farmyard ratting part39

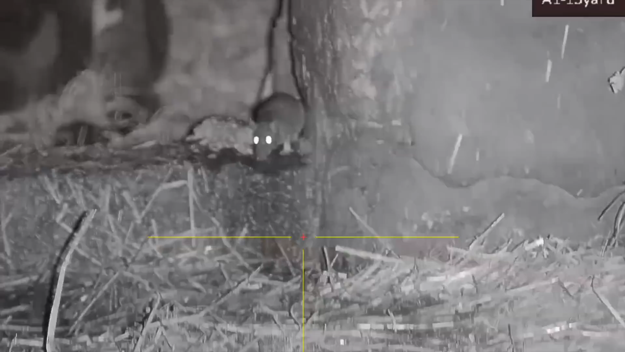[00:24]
A few lucky rats tonight, that's another MD magazine.
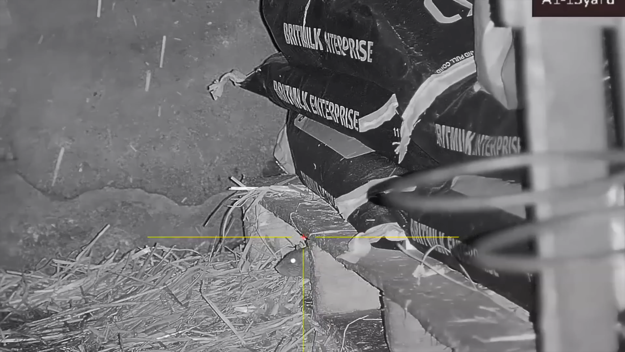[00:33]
That's that one I just shot. Come up with that pallet.
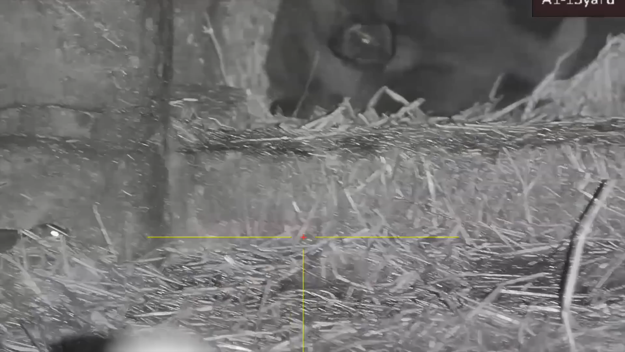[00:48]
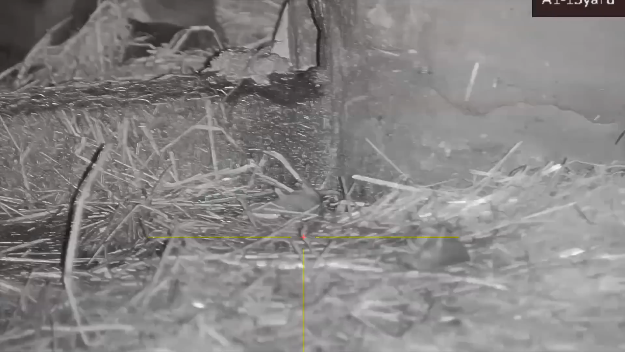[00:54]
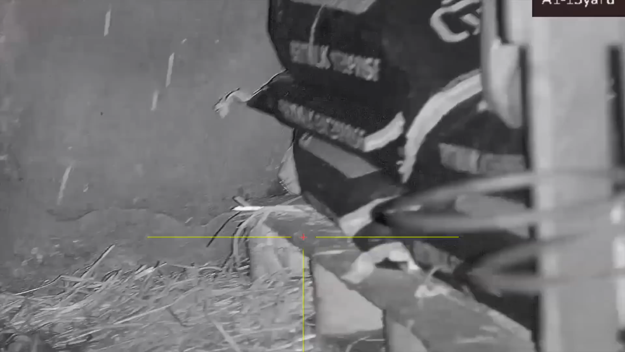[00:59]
Big mistake with that rat. I knew that was just going to pop out to see what was going on.
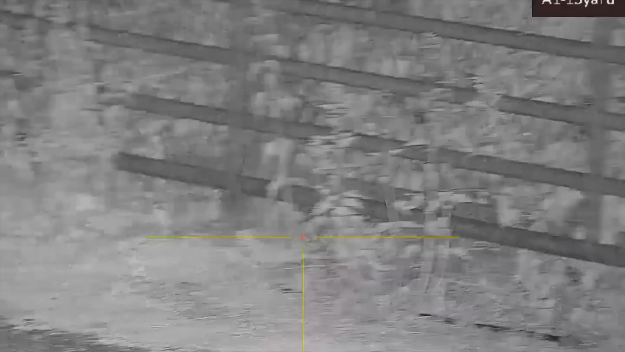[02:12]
There's a beautiful tawny owl there.
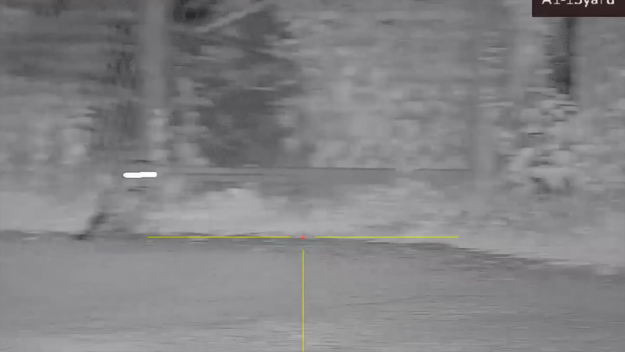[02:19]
Not so sure, it must have been looking at that rat where I've just shot there.
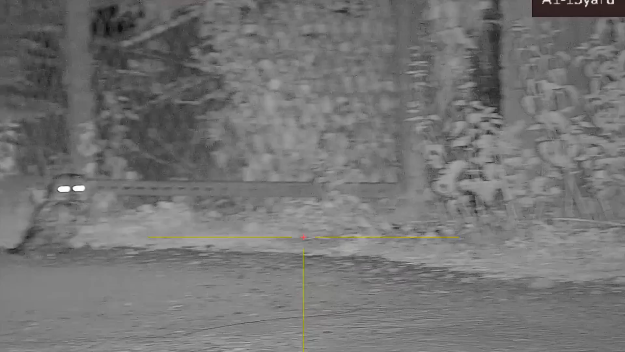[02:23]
But it's lovely to see the wildlife through this scope, it's absolutely fantastic.